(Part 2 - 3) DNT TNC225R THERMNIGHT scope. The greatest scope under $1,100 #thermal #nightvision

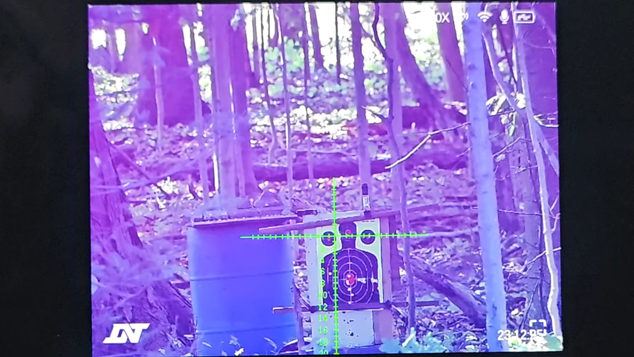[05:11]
This icon here is the microphone, which means the unit is recording when we hit the record button.
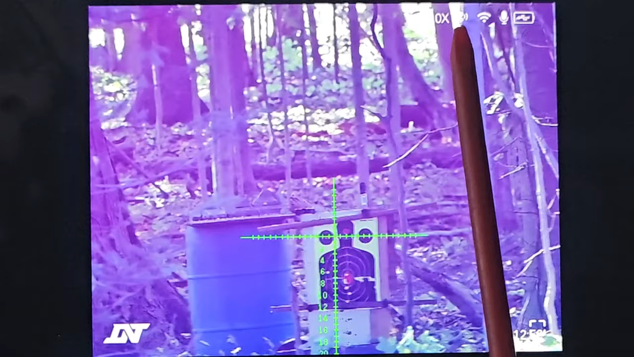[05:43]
The next one over is your multiplying index on the scope. So that's that.
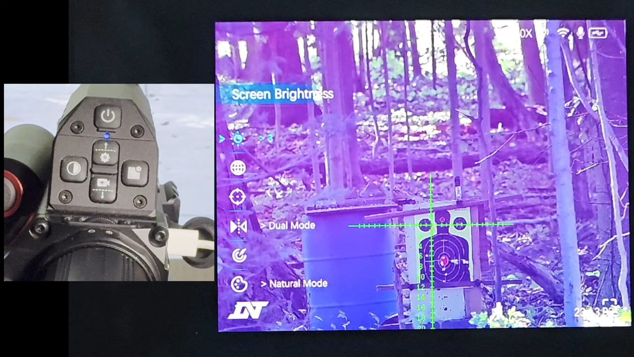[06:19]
The picture in picture button, if you hit that since the arrow is on this one here, it'll it'll give you the next option over.
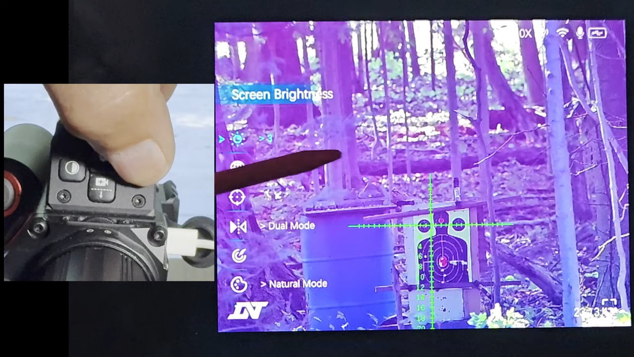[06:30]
And then now there's a one, two and three. And by hitting the setup or the pick camera button, the up or down buttons at this point, you'll see that this little little marker makes it brighter or lower.
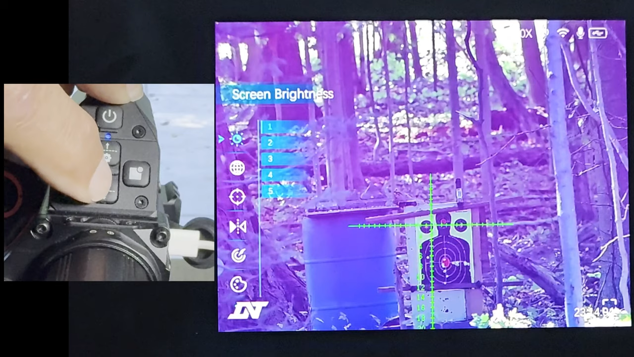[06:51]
To take to take to accept that again, hit the far right key there, the picture in picture. And you'll accept that moving down to the next one.
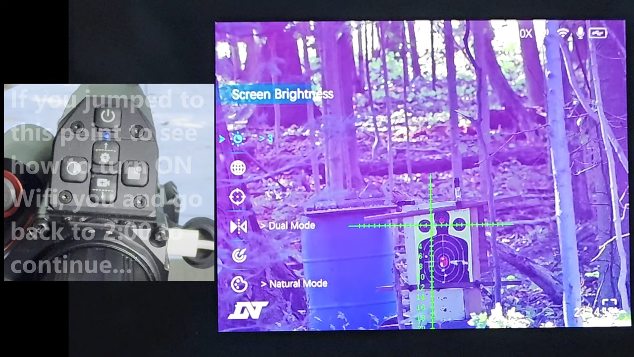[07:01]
This is the connection. This will be the Wi-Fi connection again, hitting the picture in picture. We'll move the menu over one and there's Bluetooth there. There's Wi-Fi and Bluetooth. And we'll just show you with Bluetooth, because if I turn off Wi-Fi, we're going to lose the picture here.
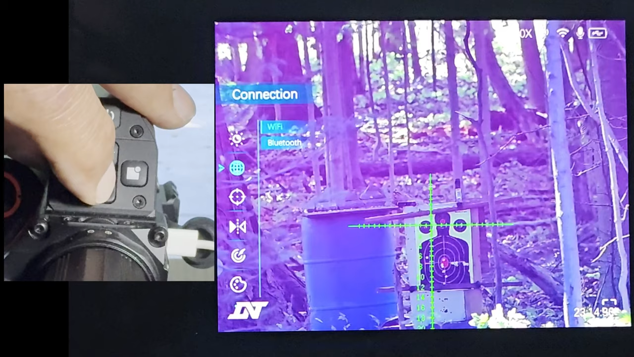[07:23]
So go down to Bluetooth, hit the right button arrow over. It'll tell you on and off. And let's move the scope here over
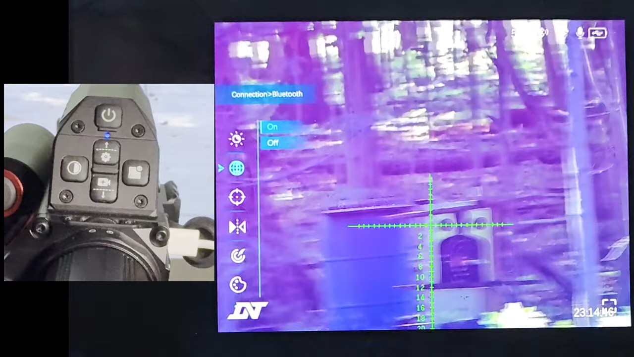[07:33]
to Bluetooth right there.
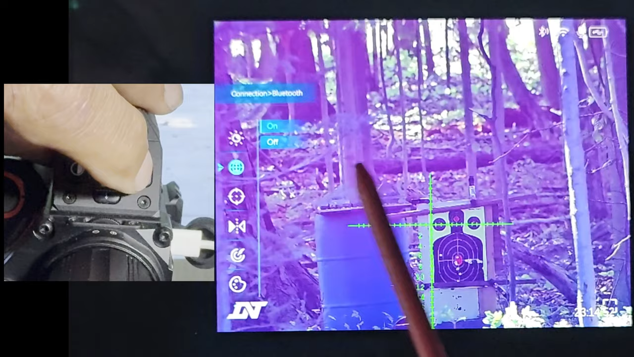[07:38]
And if I hit the button down to turn it off and then right to turn to enter it,
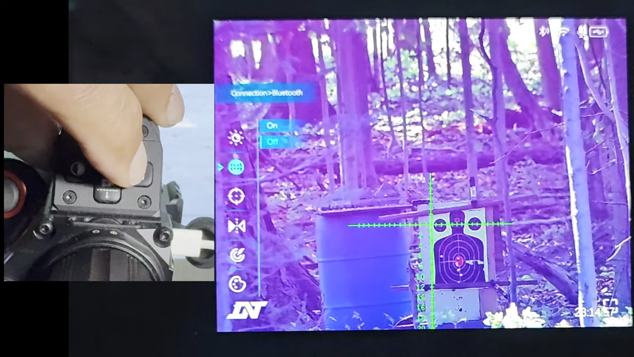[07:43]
you'll see that the Bluetooth is now turned off. Again, to turn it back on, hit the button up to put the marker on on,
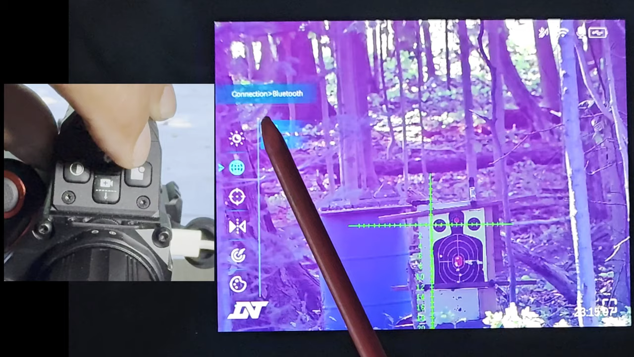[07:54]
hit the right button over to accept it, and you'll see the Bluetooth is back on.
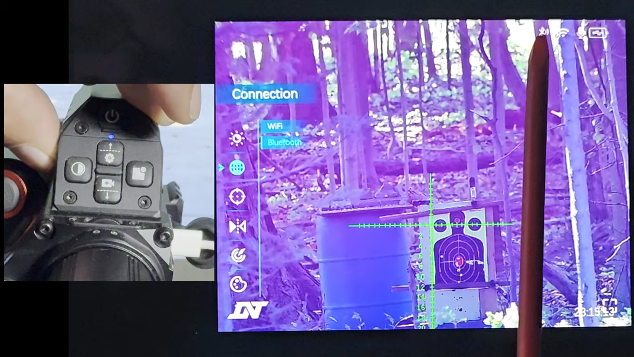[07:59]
So at the very beginning of this video,
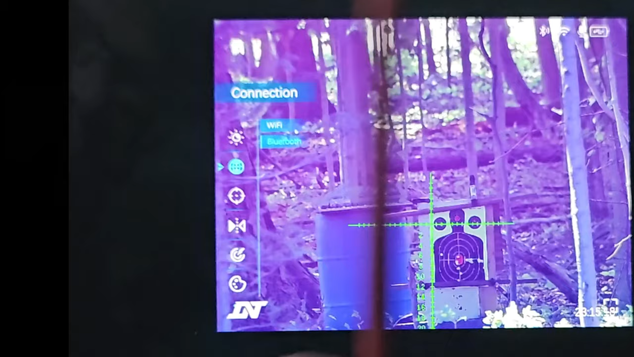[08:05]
when I said turn on Wi-Fi, this is where you'll go.
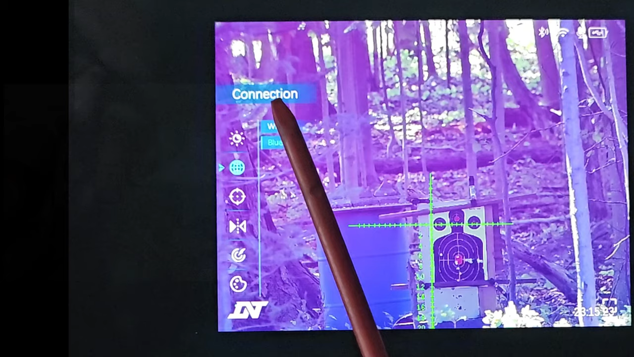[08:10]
You'll go to the little world symbol for the connection and turn on Wi-Fi. To get back this way, you'll hit the left arrow key and it'll bring you back.
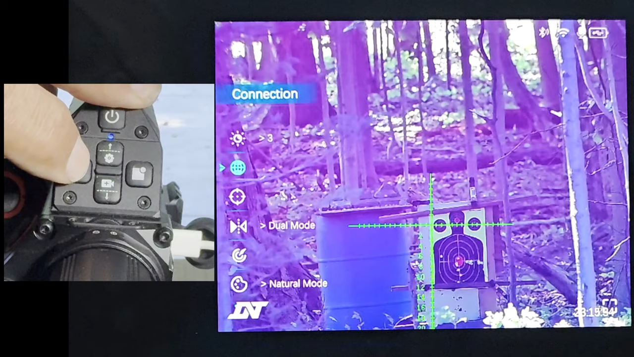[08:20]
Going down to the next one is zeroing.